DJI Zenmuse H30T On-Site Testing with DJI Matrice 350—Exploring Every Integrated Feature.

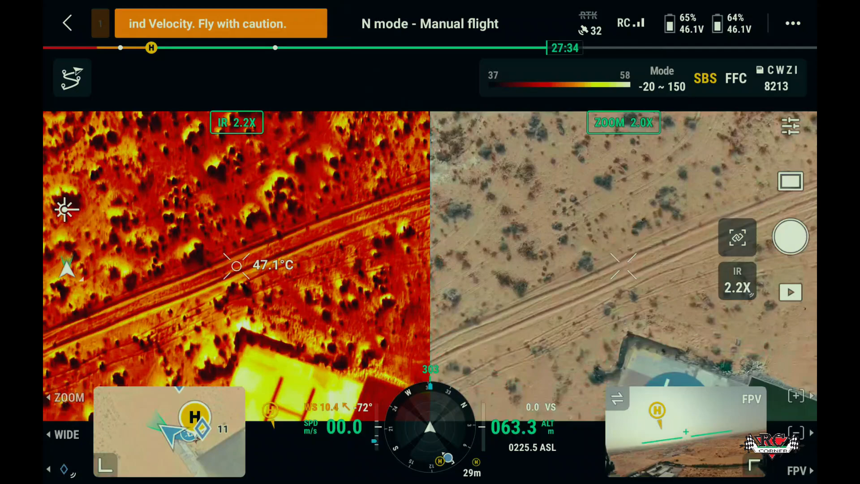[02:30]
On screen: spot 47.1°C
Exploring the thermal camera feature of H30T, providing clear thermal imagery,
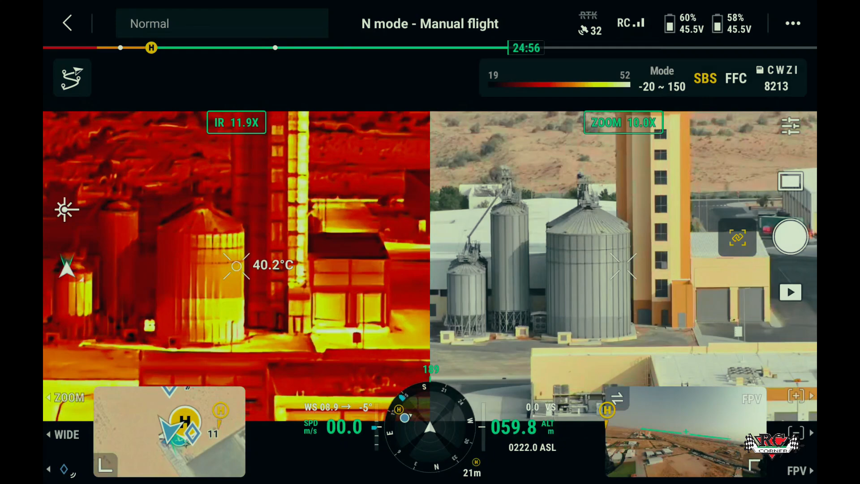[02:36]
On screen: spot 40.2°C
crucial for identifying hot spots and cold spots during inspection or search and rescue missions.
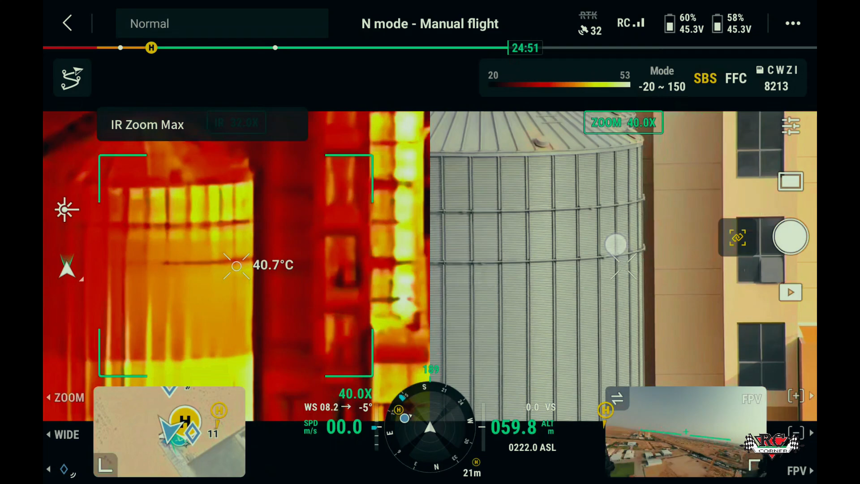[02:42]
On screen: spot 40.7°C
The spot temperature feature adds another layer of utility
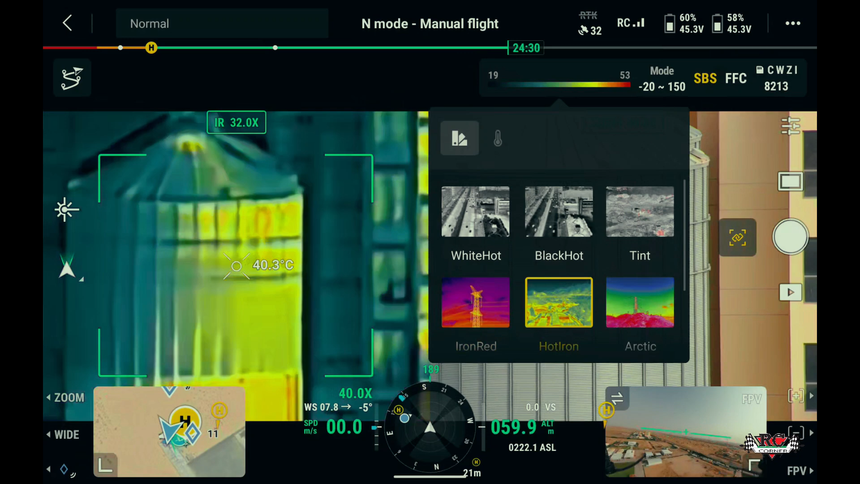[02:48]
On screen: spot 40.3°C
by allowing real-time temperature measurement of specific areas,